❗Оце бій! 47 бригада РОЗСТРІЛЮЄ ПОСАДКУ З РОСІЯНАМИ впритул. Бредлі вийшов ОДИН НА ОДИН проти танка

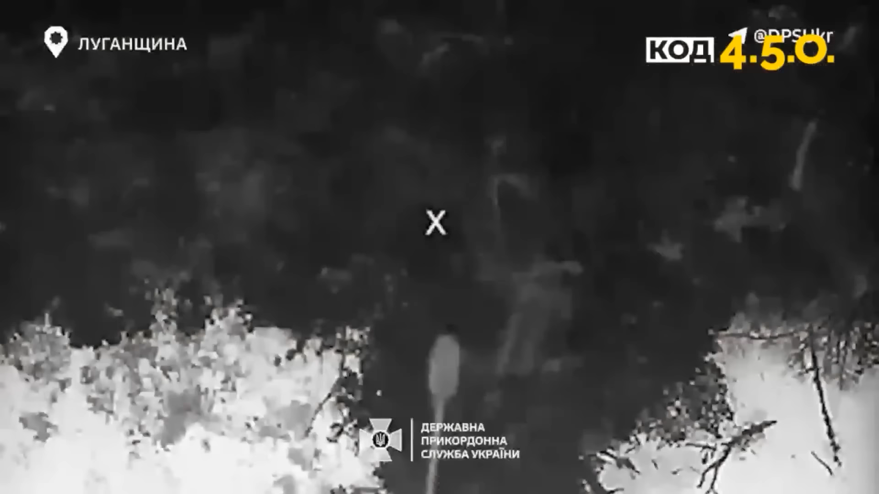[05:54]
Ще один із відео, це вже про нічний бій бомбером вампір.
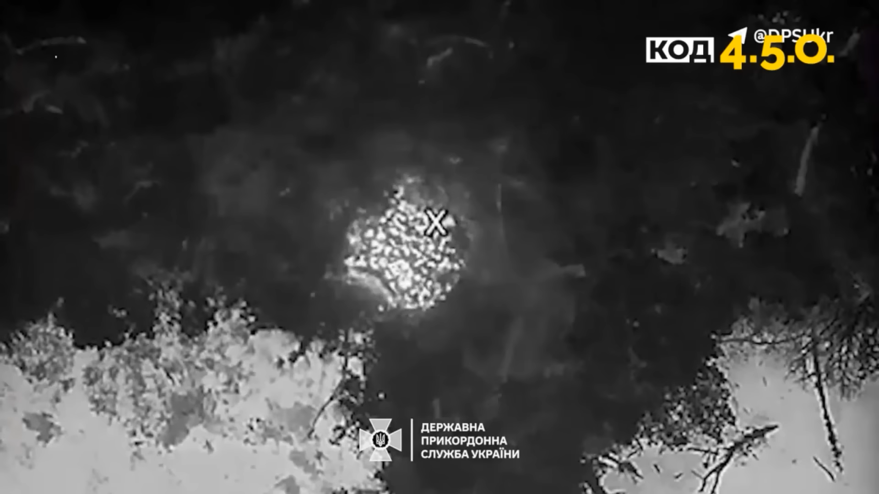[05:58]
Вампір, до речі, це та пташка, яку дуже і дуже бояться окупанти, вони неймовірно її бояться, скажу я вам, це працюють прикордонники бригади помста,
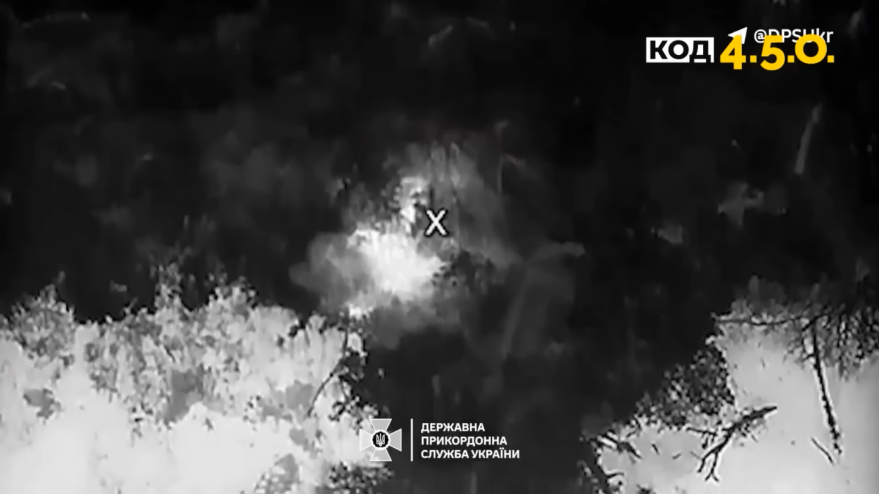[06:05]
які знищили кілька укриттів противника у Серебрянському лісі.
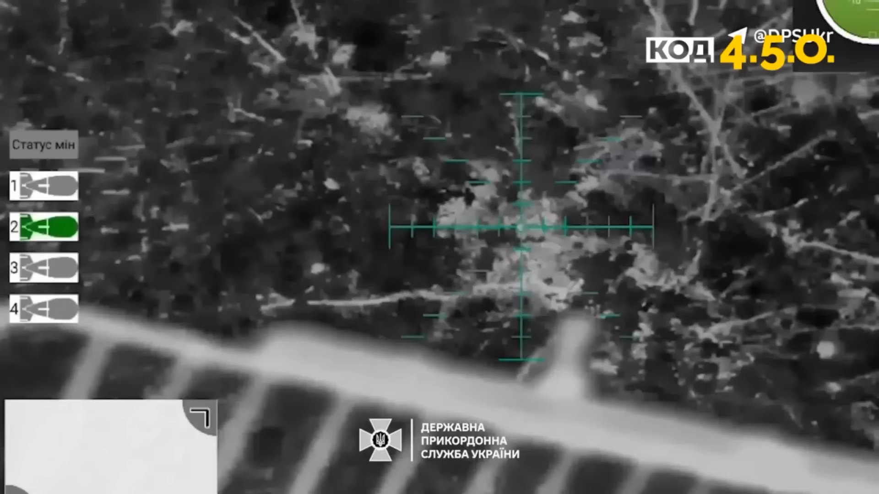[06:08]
Безпосередньо, ну, принаймні, те, що від нього залишилось вампір і відьма,
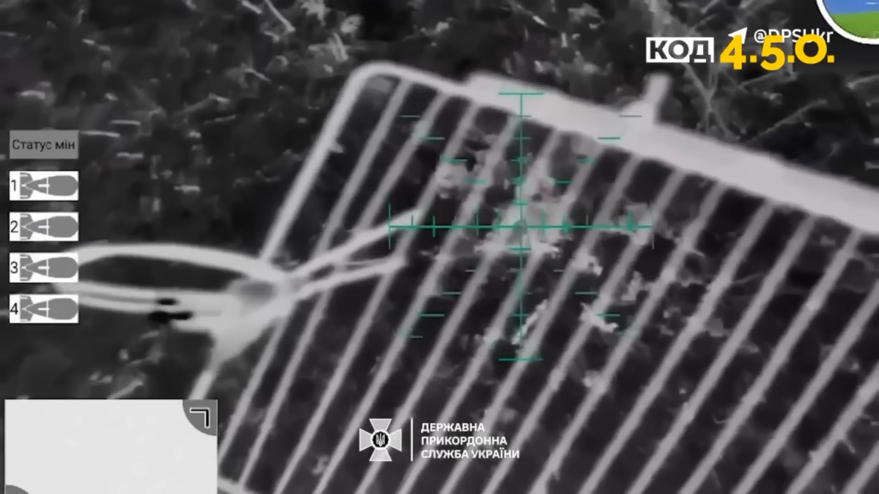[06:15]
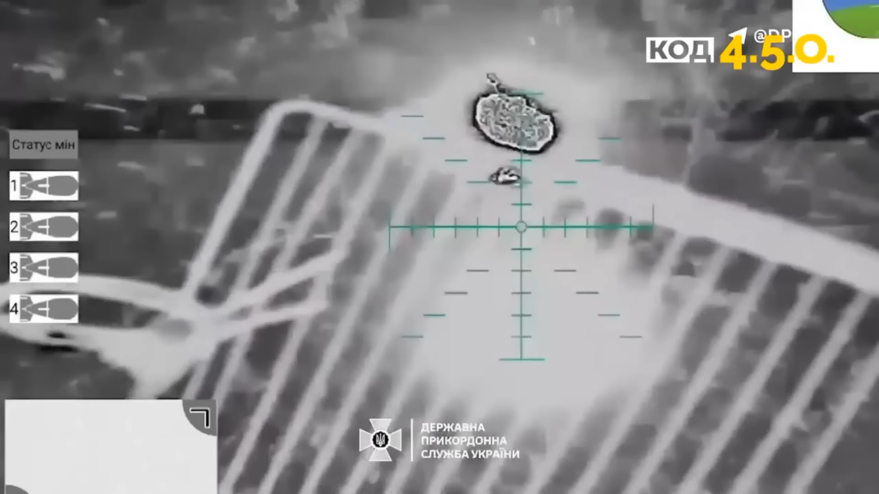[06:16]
це ті літаючі пташки, яких окупанти дуже і дуже бояться. Ну, от і, власне,
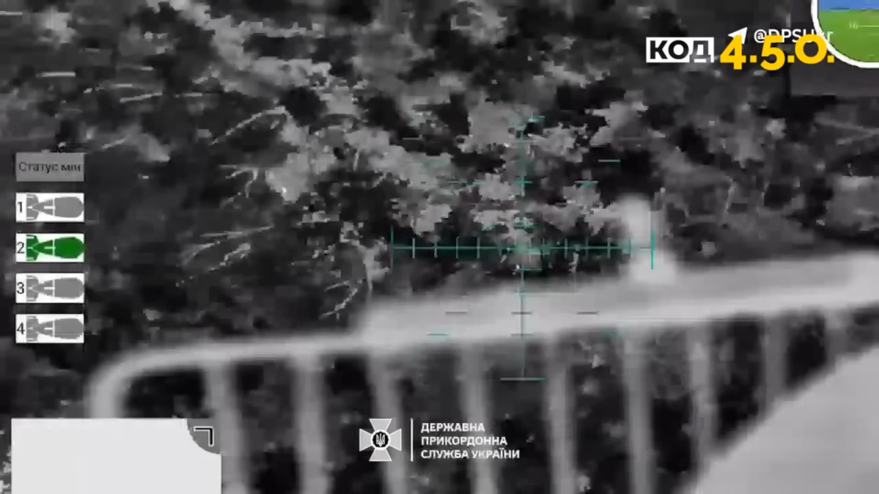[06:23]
робота цих ударних бомбарів, які достатньо проблем створюють окупантам, ну, і, відповідно, коли ще і ніч, і їх вдається вираховувати, це також, без сумніву, величезний плюс для наших військових, які ні в день, ні вночі нищать ворога.